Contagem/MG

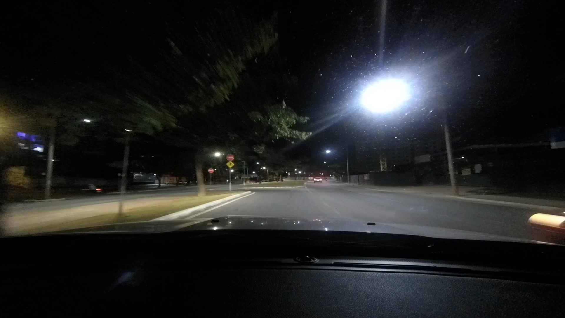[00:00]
Muito bem, vamos conhecer um pouquinho da cidade de Contagem à noite.
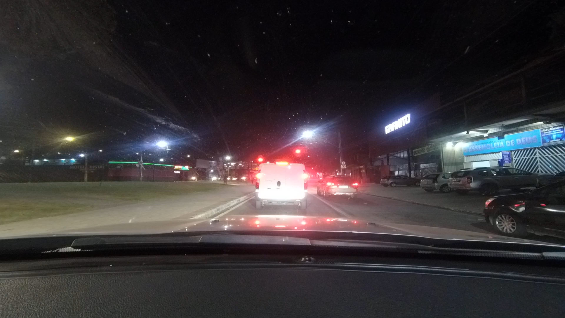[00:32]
Este aqui é o bairro Riacho das Pedras. Sara todas as feridas, me ensina a ter santidade. Você está no canal do Apóstolo. Que Deus em Cristo abençoe rico e poderosamente. Porque o Senhor é o meu bem maior. Nós estamos aqui na rua Firmo de Matos. É um lugar que muitos usam para fazer caminhada, fazer atividade física.